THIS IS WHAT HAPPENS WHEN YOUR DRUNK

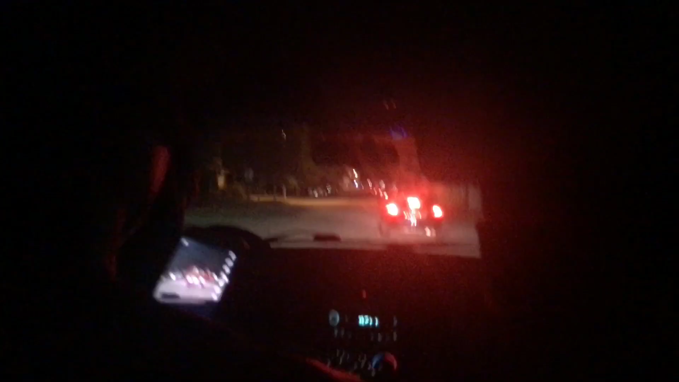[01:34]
This nigga stopped in the middle of the street. Hey, hurry up, boy! Hey, yo, this out! Call this out real quick! Hey, boy, how do you feel holding this out? Hey, what the hell? Hey, how does this help you? It is good for me. I'm upset, right?
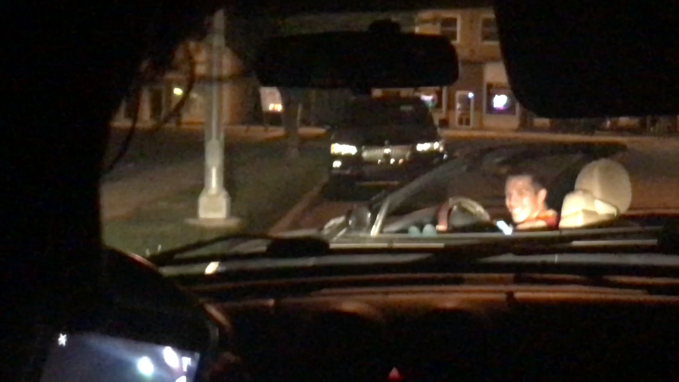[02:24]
Can I get out again? No. Can I get out? That nigga's about to run you over, nigga. Bro, throw some shit at him.
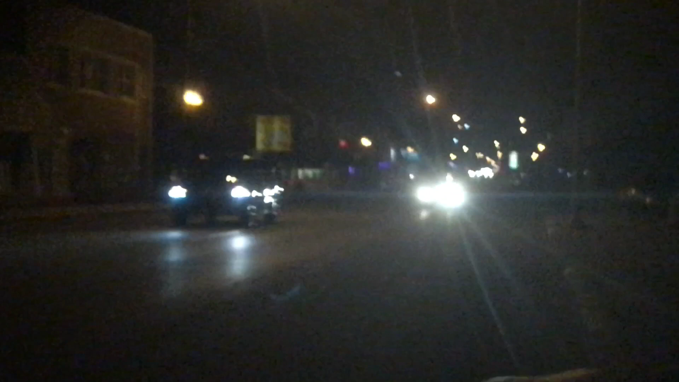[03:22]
Oh, shit. I think we lost him now. Wait. Oh, shit. He's coming back.
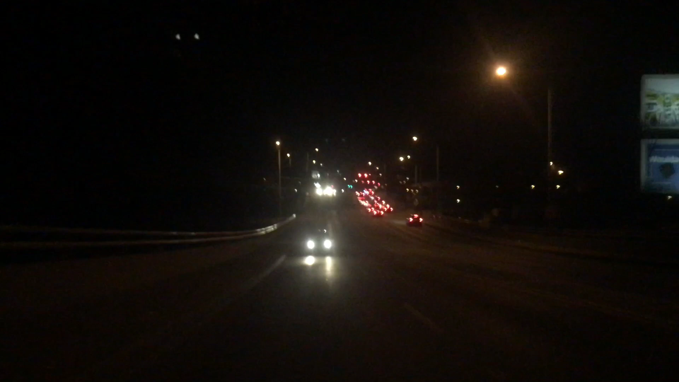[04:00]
Look at the window. We lost him. We lost him. You went in the left lane. Nah, we lost him. You went. Oh shit! He scared the shit out of me.